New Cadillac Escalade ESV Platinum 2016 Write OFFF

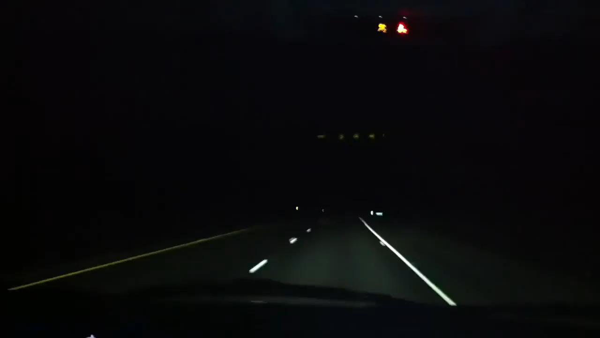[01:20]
It's a doe. There's a head up here. This one here's head is missing, right? Yeah. Sure? Or is it just... That was mangled. No, it's head's right up here. Is that the head? No, it's a piece of metal off the truck that hit it. All right. Right. Well, this head is down here. I've got a mask.